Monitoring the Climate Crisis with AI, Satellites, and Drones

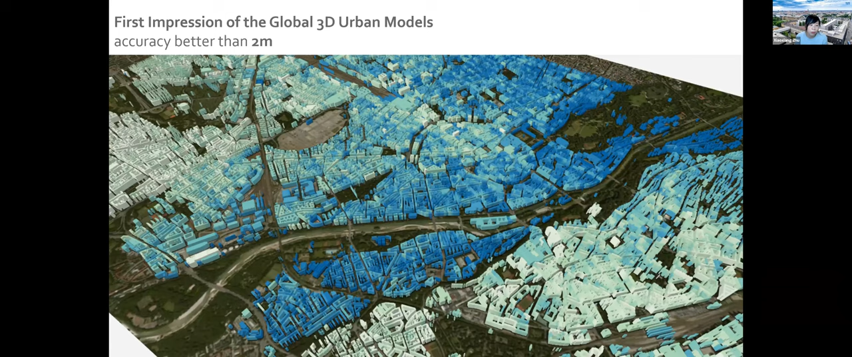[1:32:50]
we are getting a resolution, height accuracy better than 2 meters. And for the building footprint project, we have processed the whole Africa.